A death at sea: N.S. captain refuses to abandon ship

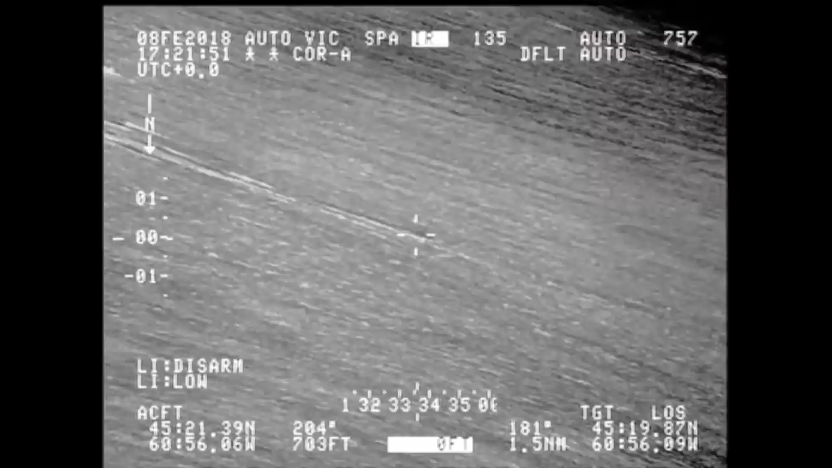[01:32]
The search-and-rescue plane with infrared technology was circling overhead,
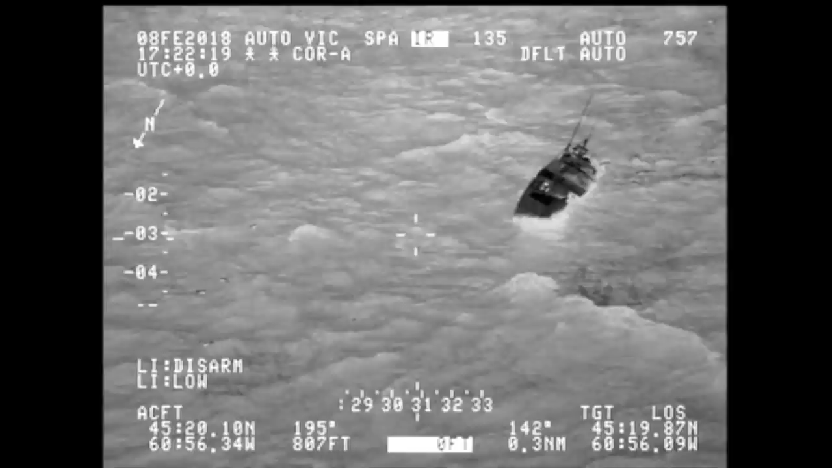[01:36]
looking for a heat signature on the provider indicating Stoddard was still alive. No signature was detected.